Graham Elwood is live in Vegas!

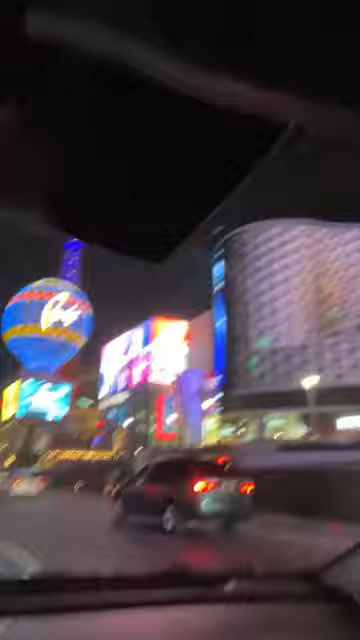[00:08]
What's up? We're driving by the Bellagio.
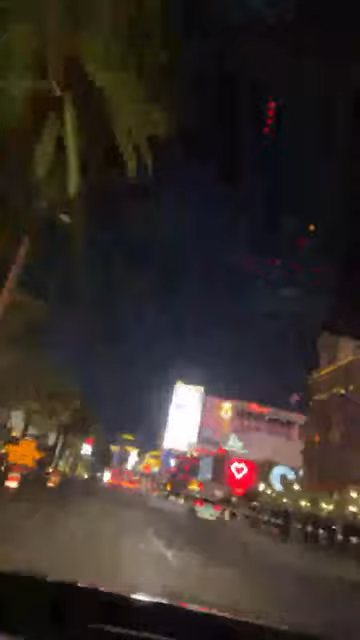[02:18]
There's more driving down the strip in Vegas. There's the Flamingo Hotel.
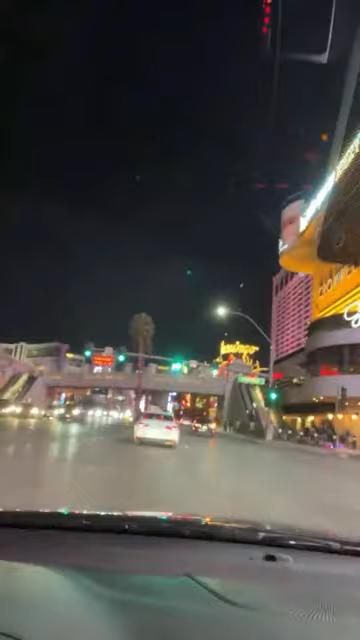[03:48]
We're driving by Caesar's Palace, ladies and gentlemen. Caesar's, world famous Caesar's Palace.
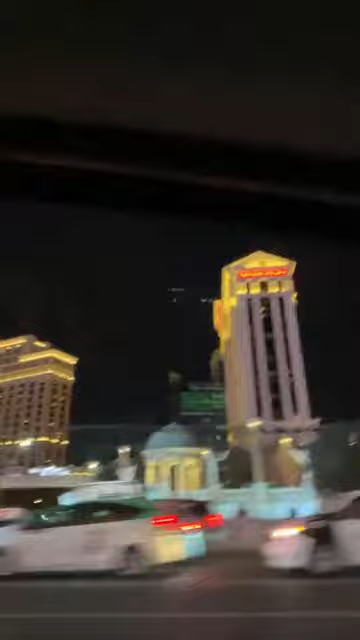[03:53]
There's the Flamingo, ladies and gentlemen. Right next to Caesar's. The Flamingo is right.
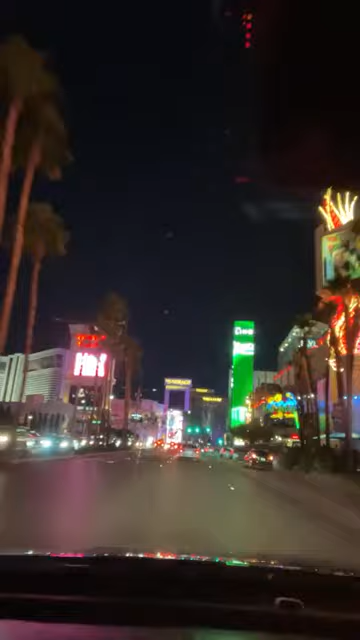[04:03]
There's Margaritaville. Caesar's and the Mirage. There's Link. Right next to Link is Harrah's, where I worked for years when the improv was at Harrah's.